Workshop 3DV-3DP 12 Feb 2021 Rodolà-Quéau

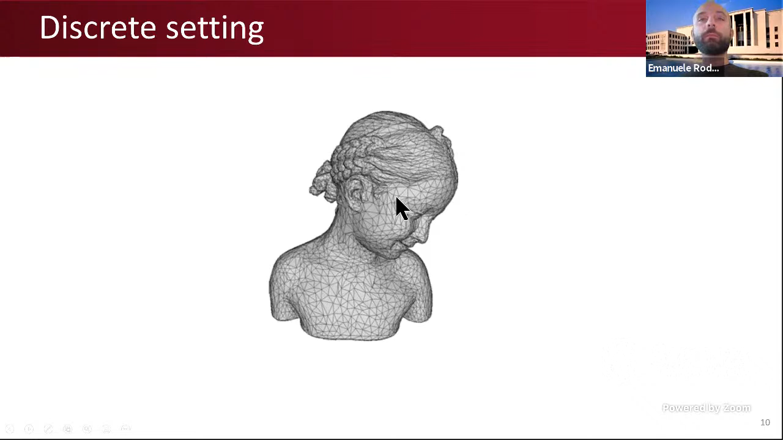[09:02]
for example, this example over here. And this is what we proposed our first
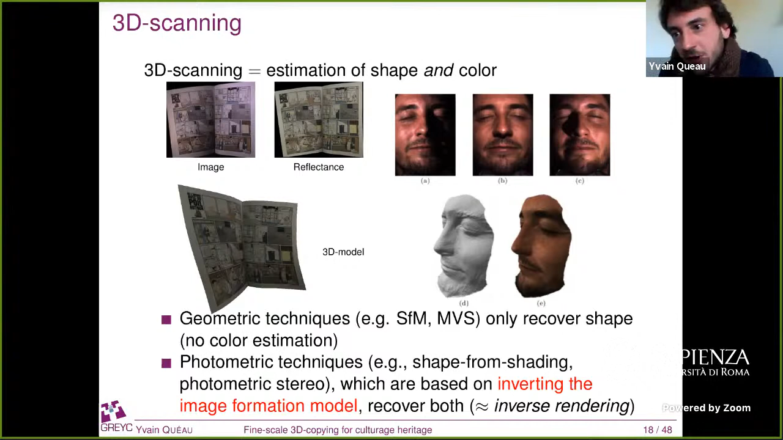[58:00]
And this is possible because photometric techniques aim really at inverting the image formation model in order to separate what's due to lighting, what's due to geometry, and what's due to reflectance. So in some sense, it's a bit of the same problem as inverse rendering, which was discussed 2 days ago by Will.
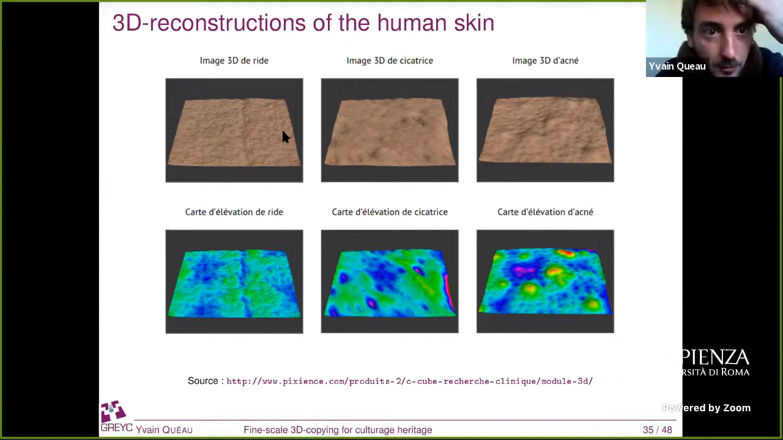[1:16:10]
So here they are measuring wrinkles or scars and acne and such stuff.
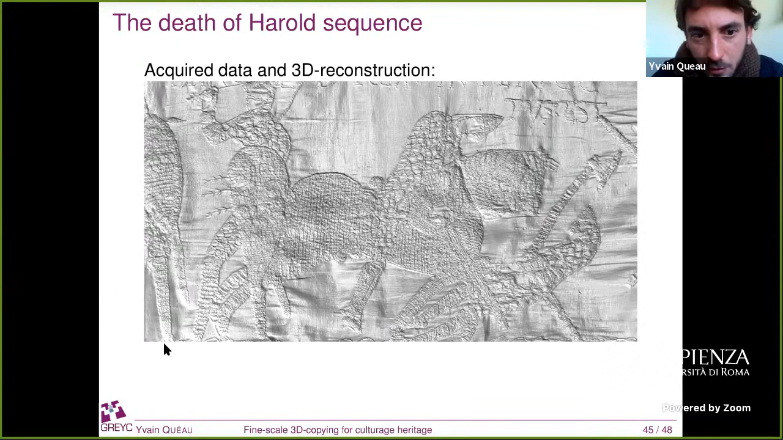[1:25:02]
here for the depth of arrow sequence, we get such a 3D reconstruction. Here's a result on another sequence, which is the Mont Saint-Michel, which is pictured also in the tapestry.